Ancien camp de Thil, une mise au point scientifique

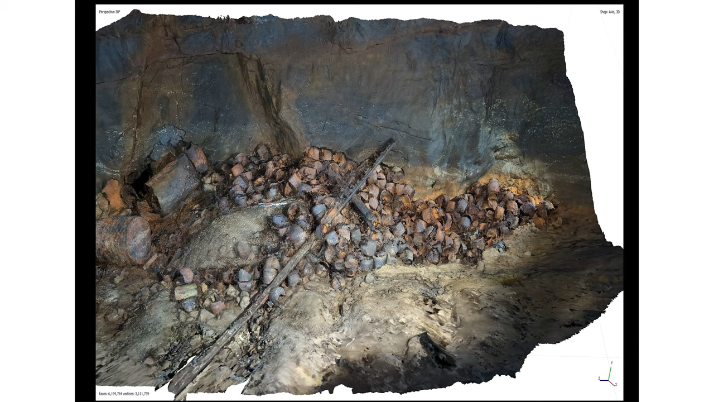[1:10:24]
Donc on a fait un petit peu avec les moyens du bord, avec les moyens que l'association nous a prêtés. Et les moyens qu'on a mis en œuvre, un appareil photo, quelques éclairages. Ce qui nous a permis en fait de créer une petite restitution 3D de cet environnement et ensuite de localiser les différents éléments qui nous intéressaient sur la 3D. Alors qu'est-ce qu'on a pu localiser et qu'est-ce qu'on a prélevé ? De nombreux objets, essentiellement des objets en métal.